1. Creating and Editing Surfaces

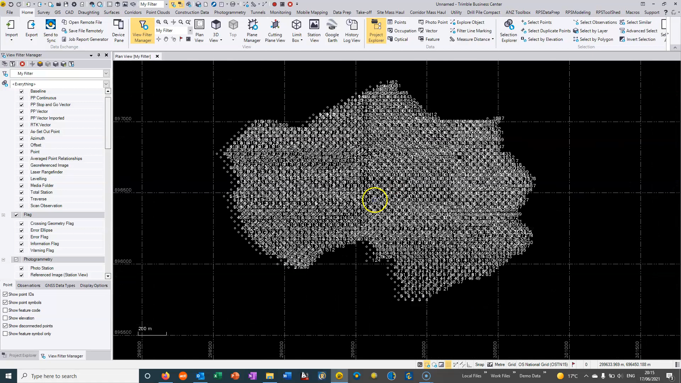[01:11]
our ogl survey so to form a surface from this survey
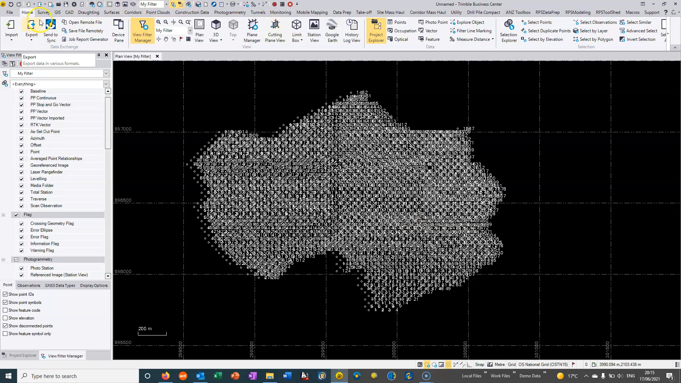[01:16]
we can simply just go up to surfaces and we can go to create surface and i can just call this um ogl and we can choose to give it a color so if i choose to make it green and then it's asked me which members to form the surface and i can just do a box around everything
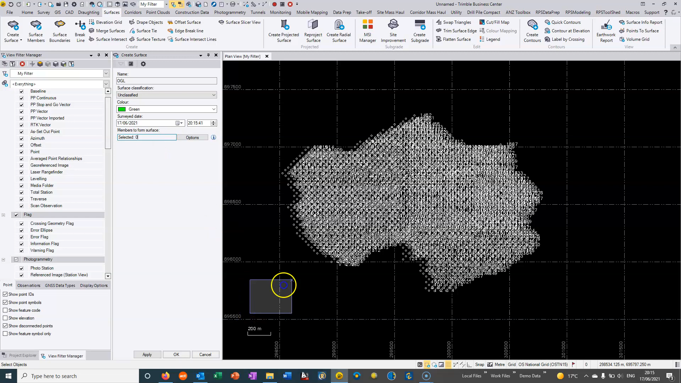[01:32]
um and i can hit um okay okay we'll close the command once
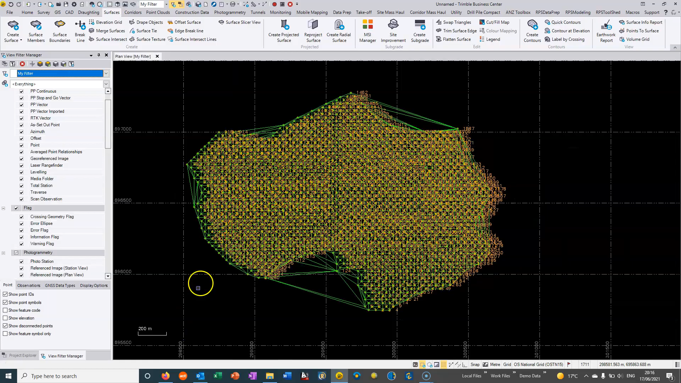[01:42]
i'm done and then it's quite normal to see these triangles being formed that we don't want there's a few ways to get rid of these so one of them is from our surfacing command we can choose to
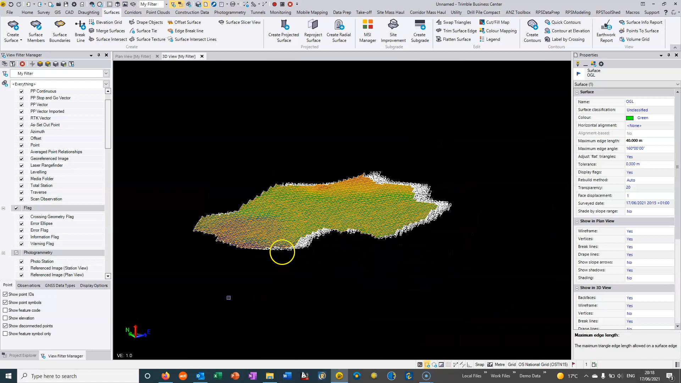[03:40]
we see the vertical exaggeration that we have in the 3d view in the bottom left hand of the window here again i'm just holding control shift and wheel and we
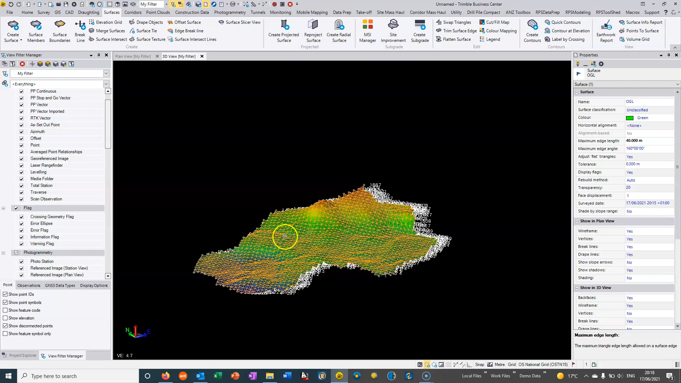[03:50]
can see the vertical exaggeration on this i like to generally use a value of around
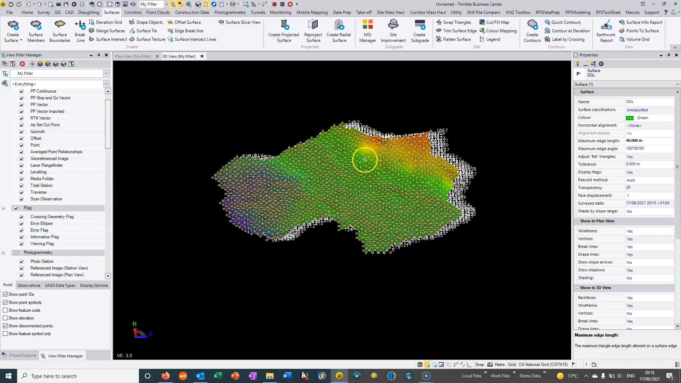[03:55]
three it gives you a fairly realistic view of the surface and what i generally do when i'm looking at the surface is i turn off the actual points that have created that surface so turn off the view of them so this is sitting in a layer called points so what i can do is just go into this layer called points disconnect this deselect them so we no longer view them we can
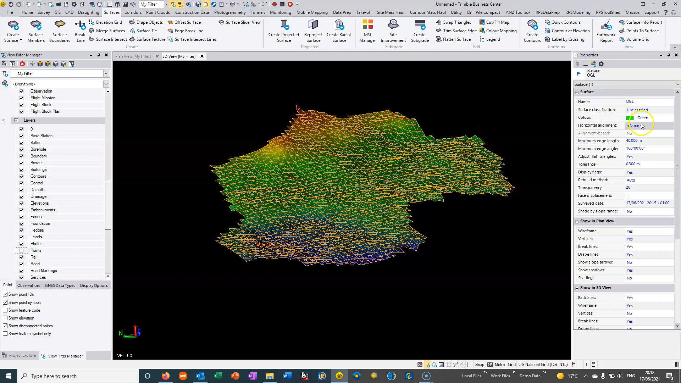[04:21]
then click in the surface it's color green but it's not showing in green because one of the properties of the surface is whether or not shadows sorry whether the shading is by surface color by material or by elevation as it currently is if i just change that to surface color if i turn the wireframe off if
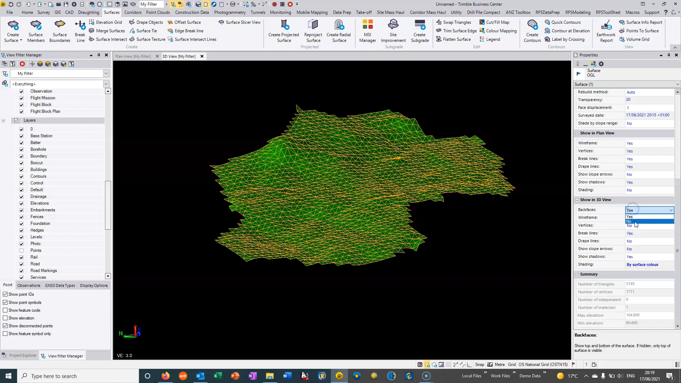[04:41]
i turn the back faces off then i'm looking a much more natural looking surface so what i can do here is once i'm happy with this original surface we can just
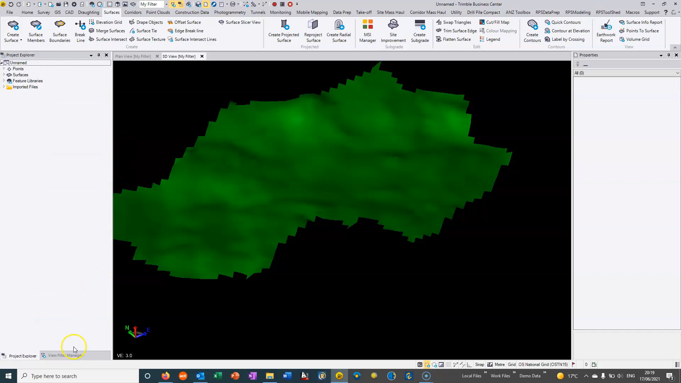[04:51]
go to back to um here and we can turn the surface
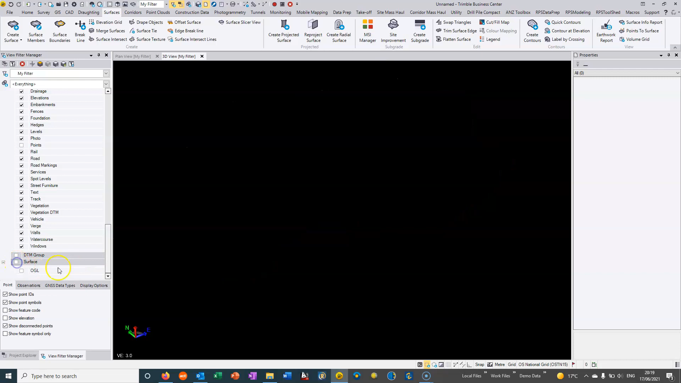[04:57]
off we can turn the points off and it's good practice to basically just
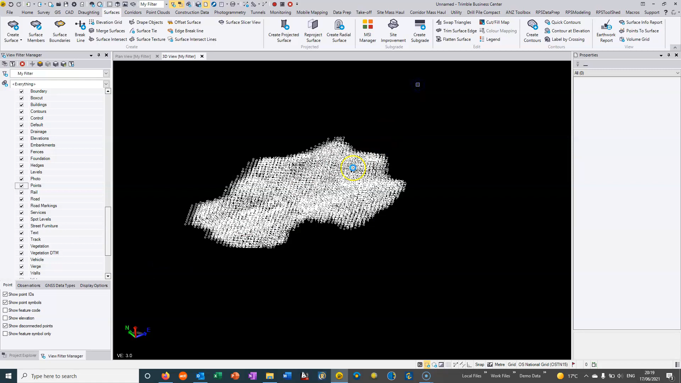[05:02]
relayer something like this so instead of just sitting in the fairly generic points layer we can put in a layer called um ogl if i've got something called that which i don't so i'm just going to go to new layer and give it a name ogl and just that's fine
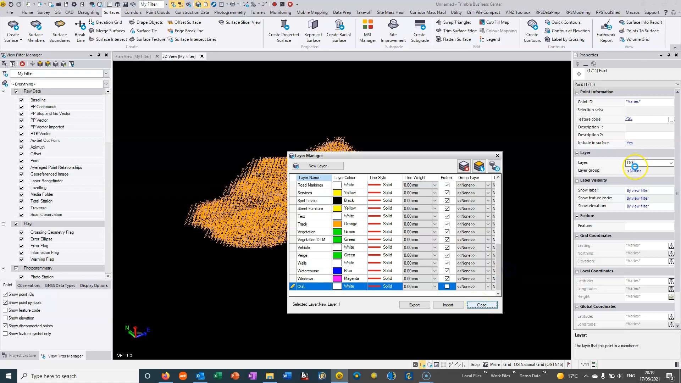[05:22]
so it's relaying all these points into ogl
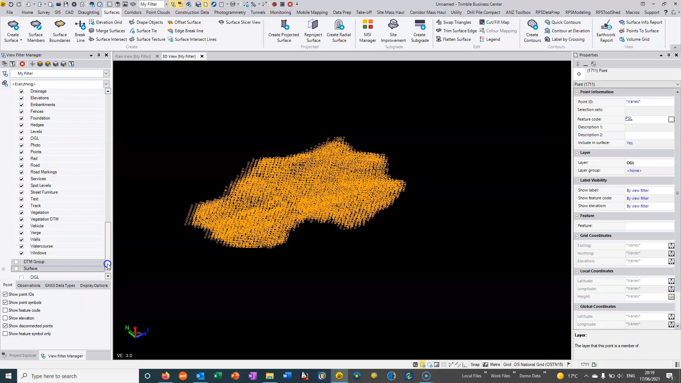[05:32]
and then we can just deselect these ogl points ready for my next um data